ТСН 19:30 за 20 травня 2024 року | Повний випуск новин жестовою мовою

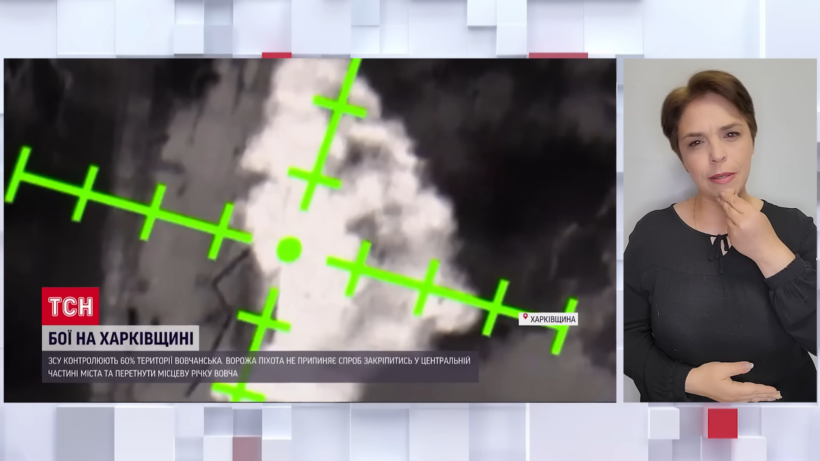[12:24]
Після прицільного бомбардування під мостом, вочевидь, здетонували ще й міни. Спробу ворожих штурмовиків перетнути річку і просунутися на південний берег Вовчанська безпілотчики 57-ї цієї ночі розбомбили з повітря. Така є ця штука така, смерть на кирилах ночі, хлопці.